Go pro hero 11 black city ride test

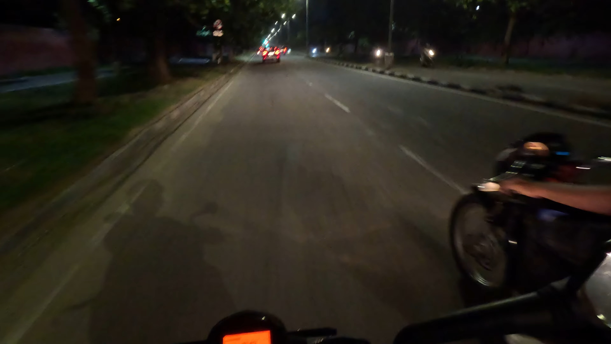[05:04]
ये छपरी लौंडे मानेंगे नहीं, ये नहीं मानेंगे। और फिर लग गई है रेड लाइट, और ये चंडीगढ़ है, यहाँ पे जेब्रा क्रॉसिंग भी अगर आपने गलती से पार कर दी ना तो सीधा चालान है।
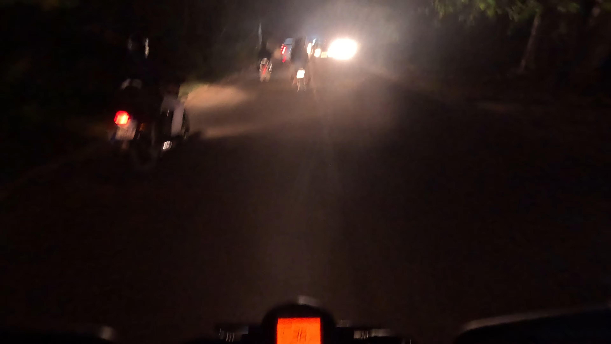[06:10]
बहाव बहुत ज़्यादा था उसमें उस टाइम पे, और दूसरा कब कहाँ पे गड्ढा मिल जाए कोई पता नहीं था। यहाँ का भी थोड़ा सा रोड ऑफ रोडिंग है थोड़ी सी। अरे चाचा तुम्हारी कमी थी।
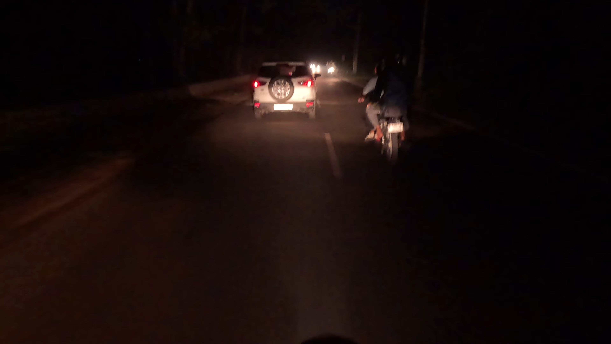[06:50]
अब आप देख रहे हो पूरे बीच जंगल में चल रही है, दोनों साइड में जंगल है, समथिंग 1 किलोमीटर के अराउंड में दोनों साइड में जंगल है और काफ़ी बड़ा है।
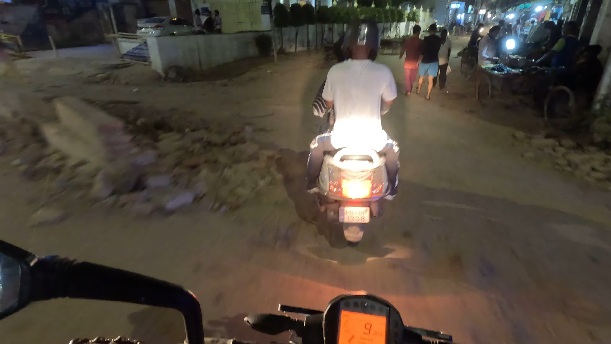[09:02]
और लेट का क्या बताऊँ मैं, ऐसा कोई दिन गया ही नहीं है जिस दिन मैं टाइम पे पहुँचाऊँ। देख रहे हो ये रोड, देखो यहाँ रहता था मैं, आप लोग देख ऐसी मिट्टी है कि गाड़ी फिसल रही है। क्यों भाग रहे हो क्यों? ओके बाय बाय। हाँ हाँ
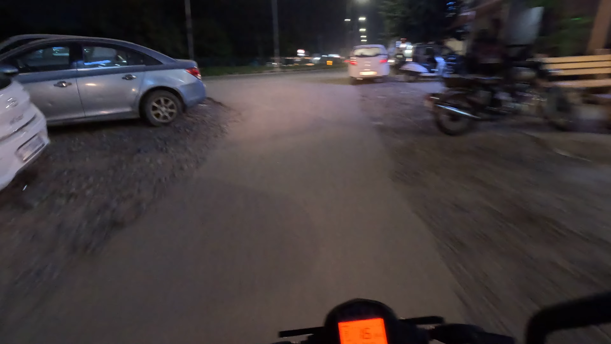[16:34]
तो अभी थोड़ा सा एंगल सेट किया है इसका
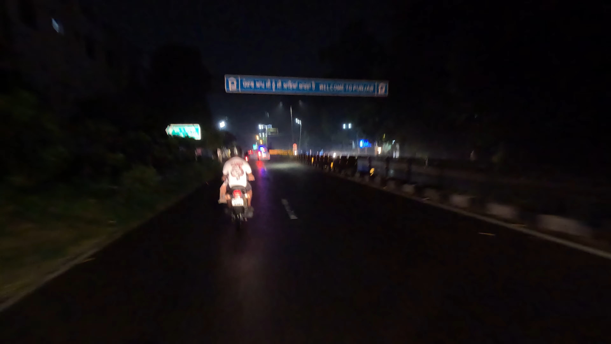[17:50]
वेलकम टू पंजाब। और इधर बारिश हो रही है तो मेरे को लगता है कि